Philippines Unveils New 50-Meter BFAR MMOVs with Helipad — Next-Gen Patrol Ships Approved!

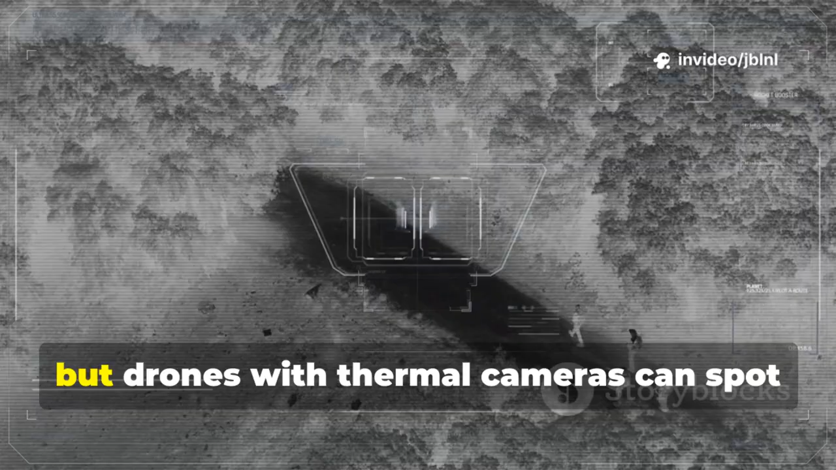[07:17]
Illegal fishers use sophisticated tactics, but drones with thermal cameras can spot them day or night. This gives BFAR the element of surprise and the ability to plan precise, legally sound enforcement.